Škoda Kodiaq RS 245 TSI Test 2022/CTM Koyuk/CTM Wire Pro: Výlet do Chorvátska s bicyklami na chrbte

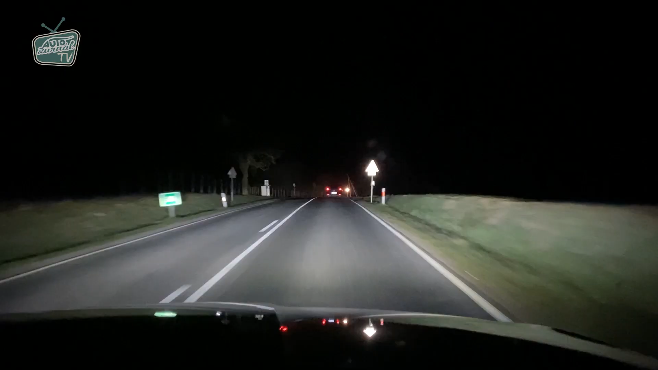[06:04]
perfektne osvetľujú priestor pred autom a veľmi pekne tiež tieňujú objekty v protismere.